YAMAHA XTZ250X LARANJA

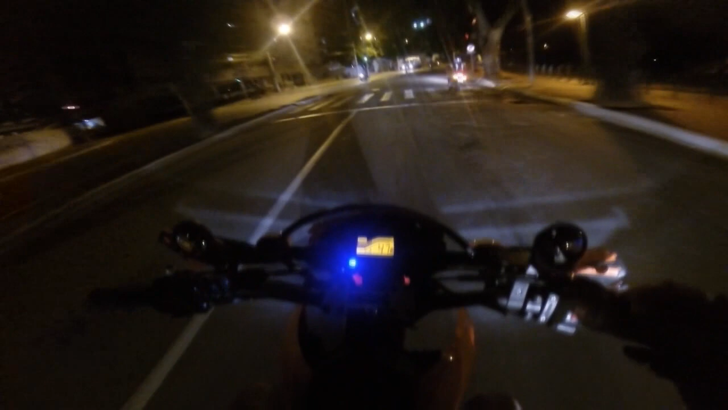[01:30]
Puxando um pouco mais devagar pra galera não ficar pra trás. Quando é muita gente assim, sempre fica muito pra trás. O rolê tá assim. Várias motos.